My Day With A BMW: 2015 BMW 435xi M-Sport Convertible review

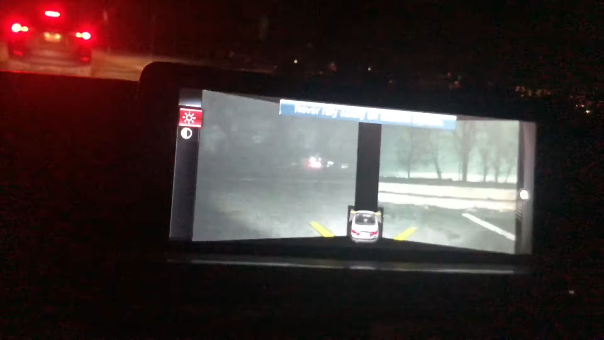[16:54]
That button, and like I said, I'm still learning, showing you your mirror cameras. And then here are the drive modes here, right?